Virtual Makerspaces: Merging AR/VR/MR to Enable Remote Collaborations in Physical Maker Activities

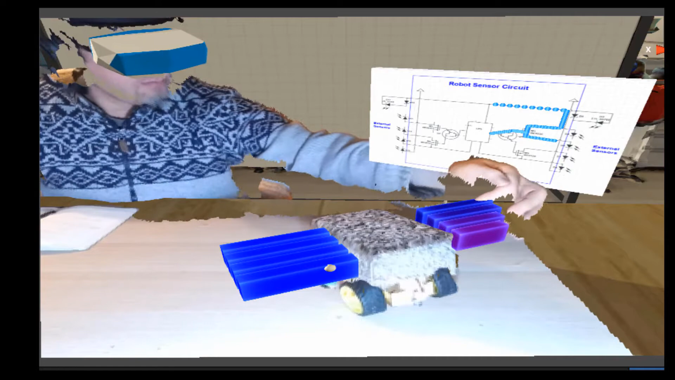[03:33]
Data from the real objects is used to drive these virtual overlays.
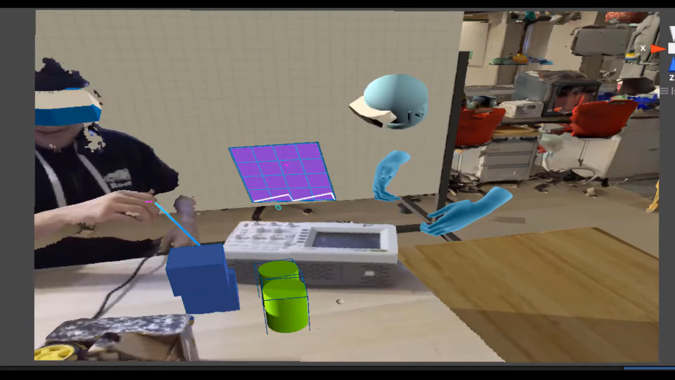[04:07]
In this case we see a person in the makerspace who has augmented reality collaborating with a
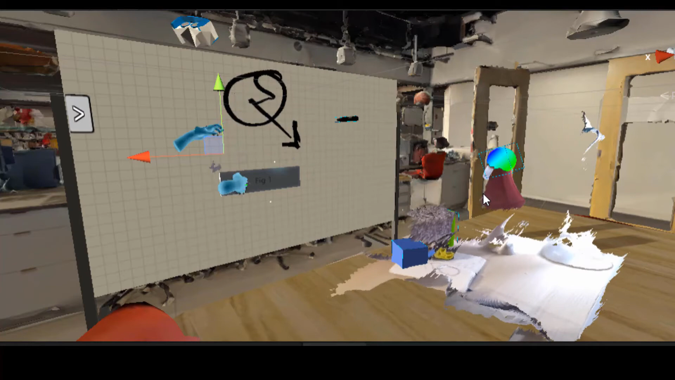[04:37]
This kind of technology can also be used to expand on more traditional approaches so in this case a two-dimensional whiteboard can be used for collaboration but
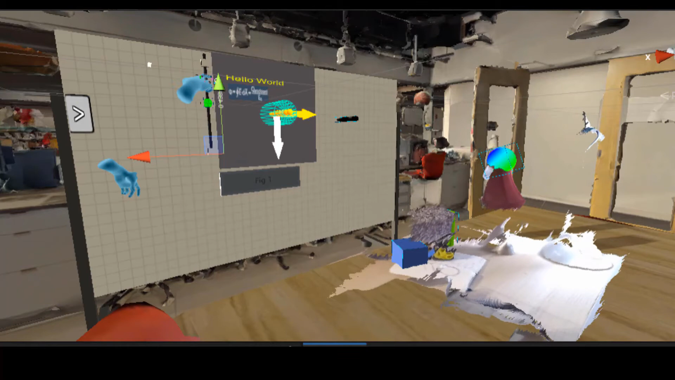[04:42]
an instructor can also use it to explain things that are more three-dimensional and interactive. And so this interactive representation can be used instead of 2D and it can also be
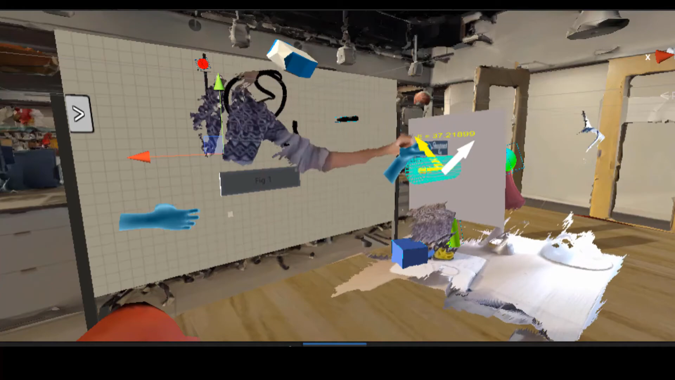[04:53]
moved closer to physical objects so that students can understand the connection between theoretical explanations and their physical representations.